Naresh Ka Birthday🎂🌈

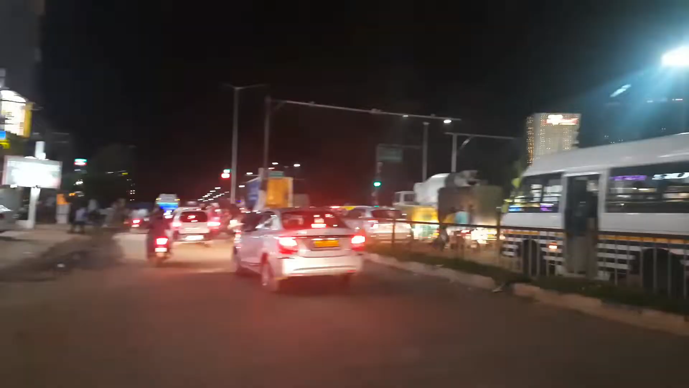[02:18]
और शाम के समय बैंगलोर का ट्रैफिक देख लो, और यह भी बैंगलोर का मेन सिटी नहीं है।